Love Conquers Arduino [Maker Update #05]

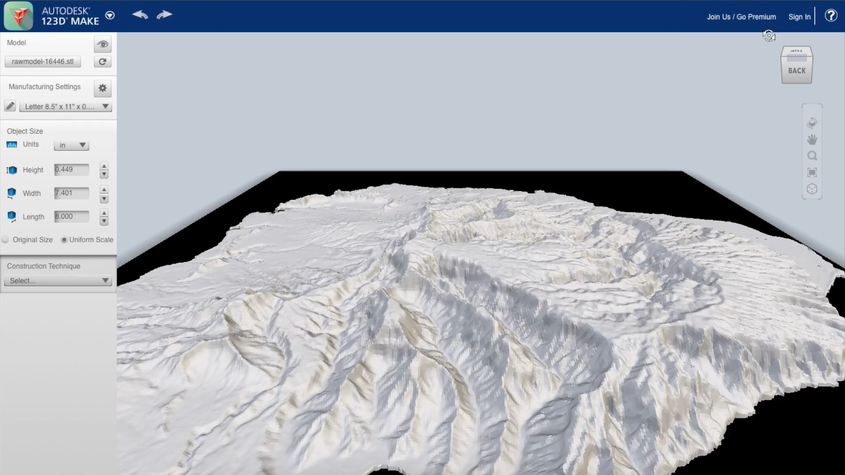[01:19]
I dabbled in this myself just using the software, and I created a model of kawaii that uses 8 8x11 sheets of cardboard.